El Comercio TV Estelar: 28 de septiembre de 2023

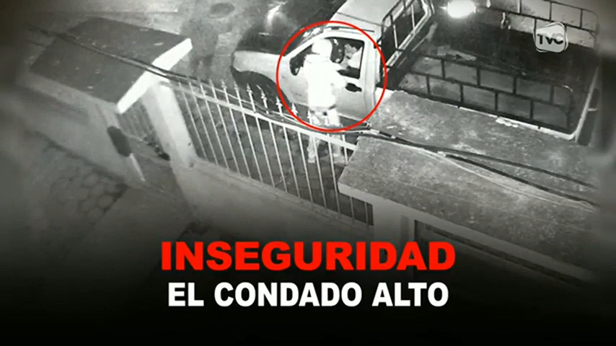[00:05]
Un ciudadano de 37 años de edad se encuentra en estado de coma tras recibir un impacto de bala.
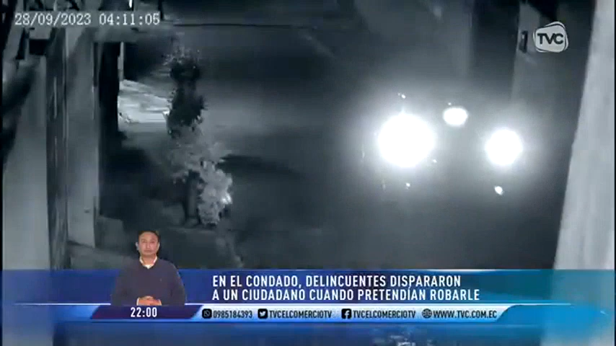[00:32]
Barrio San Enrique de Velasco, sector El Condado. Eran las 4.12 de la mañana y la cámara graba al delincuente. Forcejea con la víctima que está dentro del carro.
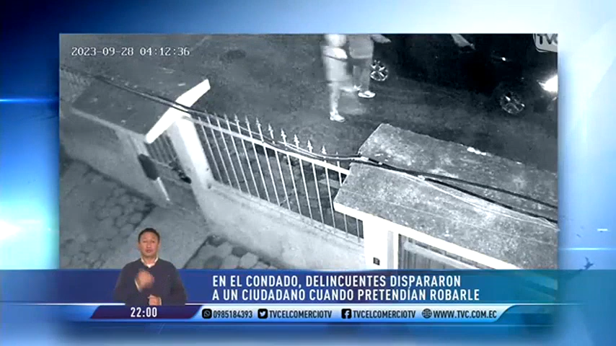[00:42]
Este último acelera. Quieren robarle. Y justo en ese momento se escucha el disparo. La camioneta emprende la huida y los dos antisociales se suben al vehículo en el que se movilizaban. El afectado grita para que lo ayuden. ¡Vamos! La víctima se había estacionado afuera de su casa en compañía de otro familiar. Cuando ocurrió la tragedia.
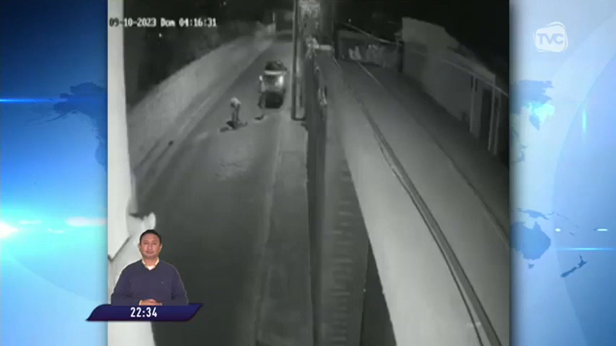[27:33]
Los videos de seguridad son la evidencia de cómo sujetos se sustraen tapas de alcantarillas y las rejillas de sumideros. Actúan en horas de la madrugada y se llevan estos elementos en un vehículo.
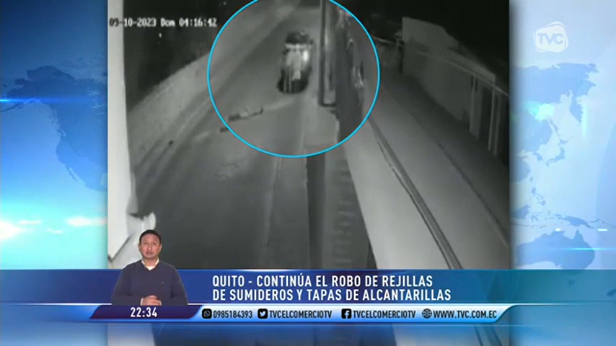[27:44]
Esto sucedió en Tumbaco, pero otros sectores de Quito también son los afectados. Así que están carros parqueados en una alcantarilla. Uno se imagina que están haciendo algo.